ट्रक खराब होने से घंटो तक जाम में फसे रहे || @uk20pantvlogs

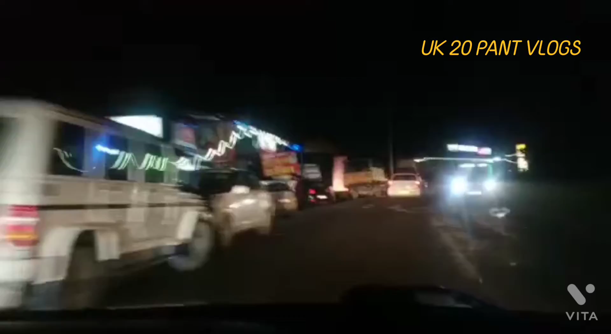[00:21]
دوستو باہر کا نظارہ کافی خوبصورت ہے اس ٹائم پہ اور ابھی رات کے ساڑھے آٹھ بج رہے ہیں اور ہم سملا سے نکل چکے ہیں
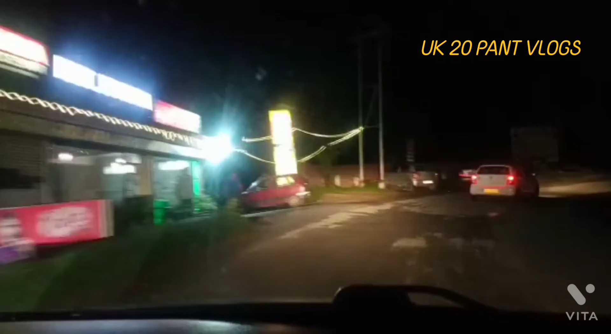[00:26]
کافی اچھا موسم اس ٹائم پہ باہر کا ہو رکھا ہے تھنڈی تھنڈی ہوایں چل رہی ہیں اور ٹریفک نورمل ہی چل رہا ہے ہلکی ہلکی بودھا ماندھی ہو رہی ہیں تو رات میں اگر آپ لوگ بھی ڈرائب کرنا چاہ رہے ہیں اور ڈرائب کر رہے ہیں تو پلیس کیئر پوری ہو کے چلیں کیا آگے آنے والے پوچمنٹ ہو بعد روڈوں میں لینڈ سلایڈنگ کا لینڈ سلایڈنگ جون ہے آگے تو آپ لوگ کیئر پولی چلیں اور سپیڈ کا اپنا دھیان نکھیں
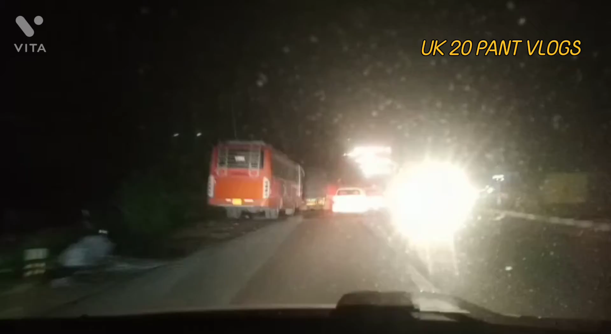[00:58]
سپیڈ کنٹرول میں رکھیں آور ٹیکنگ کا دھیان نکھیں ٹھیک ہے دوستو تو اس طرح سے چلتے ہوئے ہم ابھی صبح تک بہنچ جائیں گے ہم نویڈا کافی خوبصورت اس ٹائم کا دریس سے
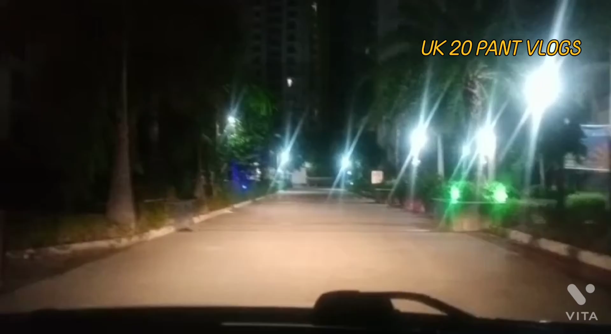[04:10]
لائے کے لئے تو ابھی ڈراؤپ میں نے سر لوگوں کو کر دیا ہے تو لوگ چلے گئے ہیں اور اپنا حساب کر کے میں بھی اب نکل چکا ہوں گھر کے لئے ابھی میں سوسائٹی کے اندر ہوں کافی بڑی سوسائٹی ہے اور سامنے انٹرنس گیٹ ہے کافی خوبصورت لوگوں نے سزا رکھا ہے تو دوستو آپ لوگوں کو ستنتا دیوش کی ڈیرو سب کامنا